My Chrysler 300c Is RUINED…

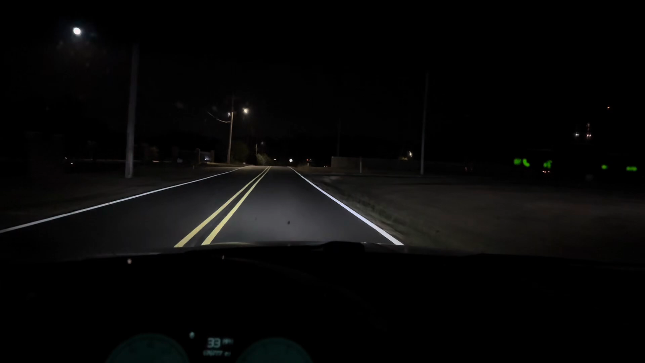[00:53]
all right so one thing i don't like about this setup and this road's absolutely terrible for this because they just paved it but i don't know if y'all can tell in the steering wheel it seemed like i have to chase the car around um per se because it wants to wander so uh that is one thing and i'll i'll get on a better road here in a little bit and uh i'll have my filmer show that but uh this it's just kind of weird nonetheless and also i guess my uh
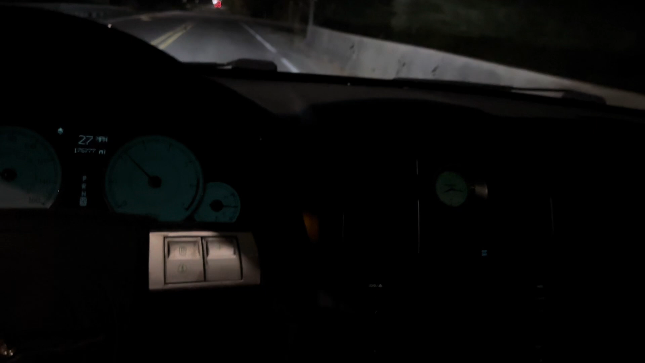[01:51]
y'all i notice in the you know higher speeds it's a little more prominent uh i think the filmer's showing it pretty decently here uh it's like i have to chase the car around because it's very wandering so that's um i don't know i think we're gonna have to play with tire pressures and uh see if we can get that down a little bit i think the tire shop set them a little high because they're very balloony uh
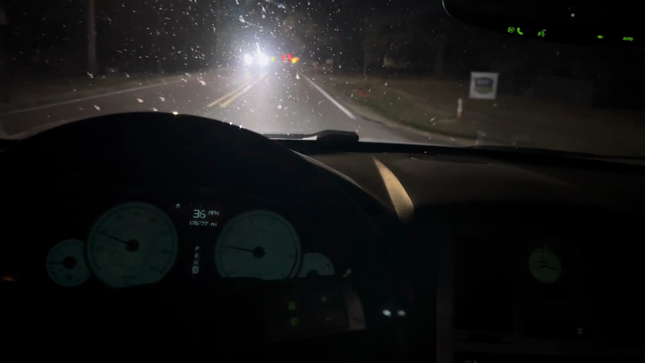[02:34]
anyway if y'all are here the swipe bar links are absolutely screaming um it's the lovely streets down here and uh if you're noticing my steering wheel's crooked yes it is crooked um last time this car got aligned come out of the alignment shop with the steering wheel crooked
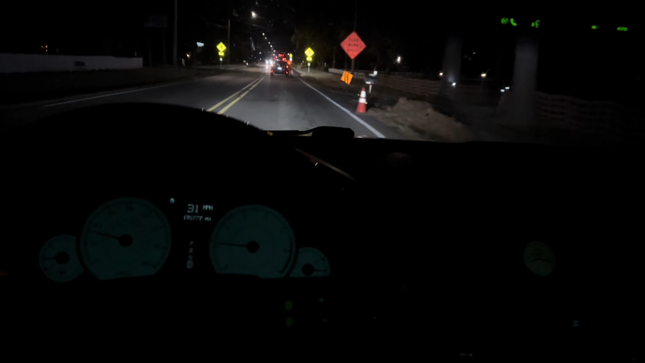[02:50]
so um we'll have to get that corrected at some point but i think at some point i'm also going to change the front end setup on this car to uh adjustable arms and all that kind of thing that way we can set everything pretty much exactly where we want it but nonetheless um i'm gonna drive around some and this road is i don't know why this this road has never been this busy this late at night but